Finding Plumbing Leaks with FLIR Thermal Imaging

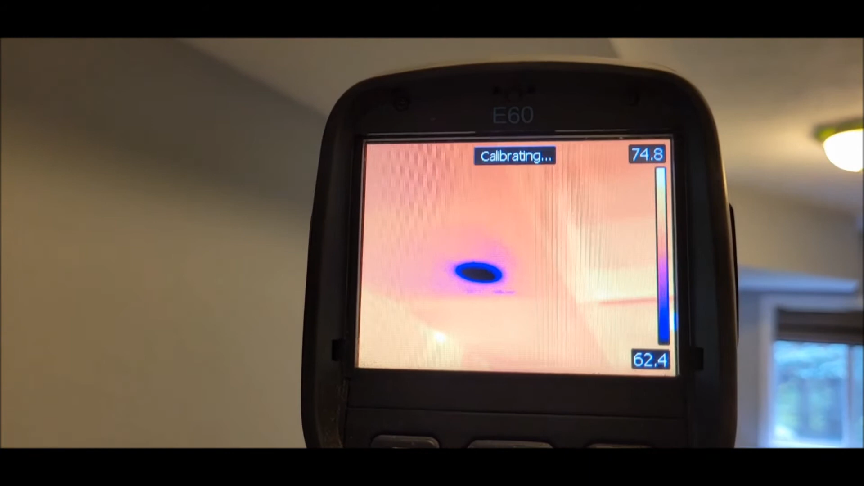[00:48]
with the thermal right there that's our spot
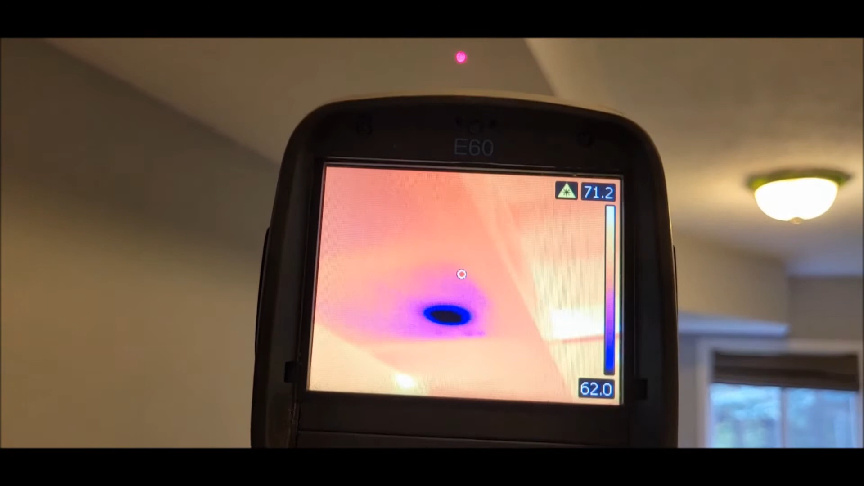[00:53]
and that toilet once we started flushing it we noticed it was leaking i did a scan before and